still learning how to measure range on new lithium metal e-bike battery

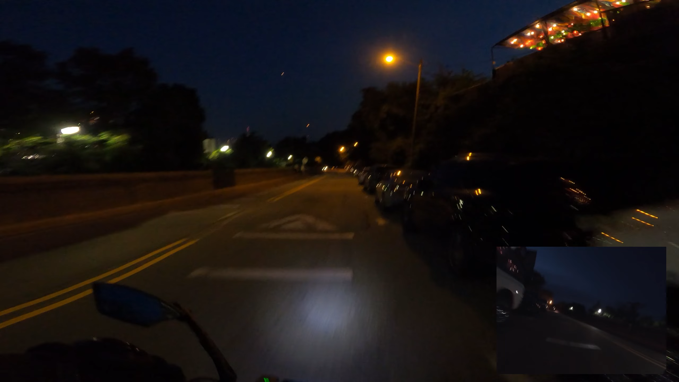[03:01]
So you have pedestrians crossing right when the cars are trying to make a turn, and bikes and such.
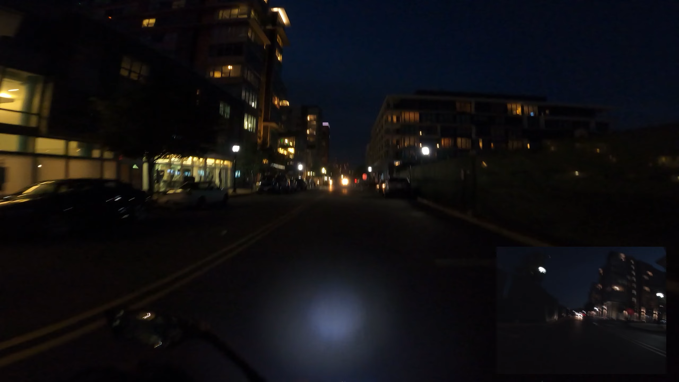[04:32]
See a cruise ship lit up. New York City skyline.